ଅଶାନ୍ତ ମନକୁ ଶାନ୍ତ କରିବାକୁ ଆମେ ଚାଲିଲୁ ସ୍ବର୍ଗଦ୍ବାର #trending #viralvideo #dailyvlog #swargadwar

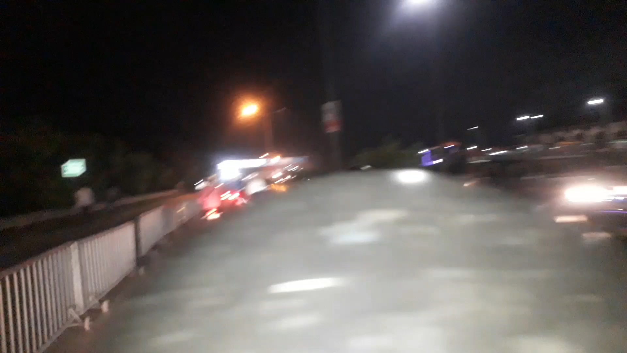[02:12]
मालती पाटपुर बस स्टाण यहाँ किसी प्लान प्रोग्राम नाला सडन कहीं भारी इच्छा है
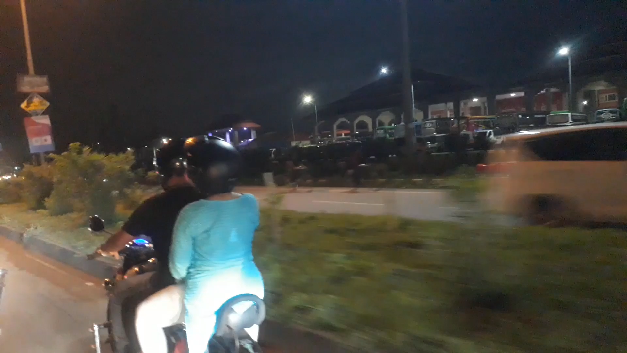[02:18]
पूरी जावाई से पूरी पलि आस मोर गोटे सांगटे गाड़ी चला बस देखते कमी नजार
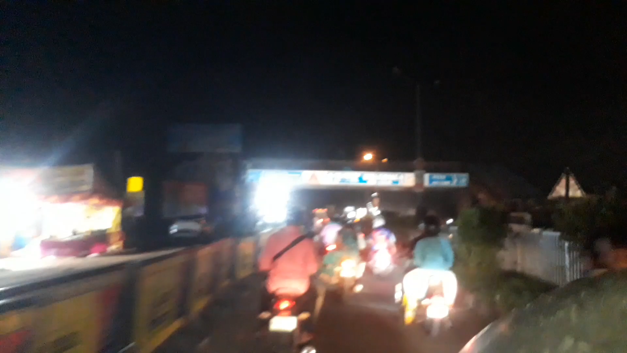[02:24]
रही रात 9:30 पाखापाखि है कमी दृश्य तथा लोकों गहली रही